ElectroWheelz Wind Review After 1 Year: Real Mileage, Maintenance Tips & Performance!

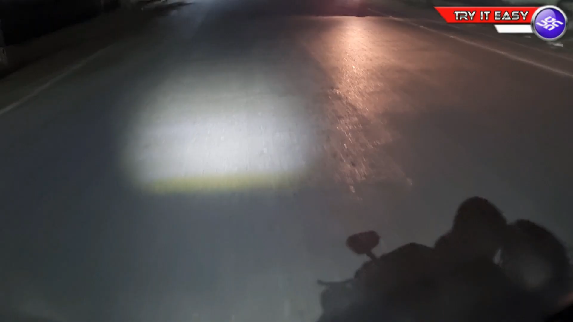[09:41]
यह है फुली अपर किया हुआ, सामने देखो थोड़ा अधेरा है, तो यहाँ पर मैं कर इस हेट लाइट को बीम करता हूं, तो यह ज्यादा जूर तर जाता नहीं, यह ही एक डिकत है इस गाड़ी में,
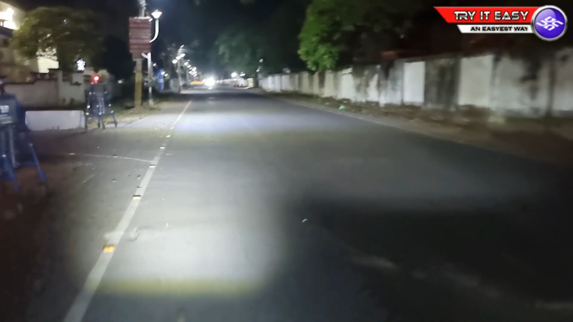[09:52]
तो आप ज्यादा अधेरे म है इसको थोड़ा टेकल करना मुस्किल हो जाएगा, एक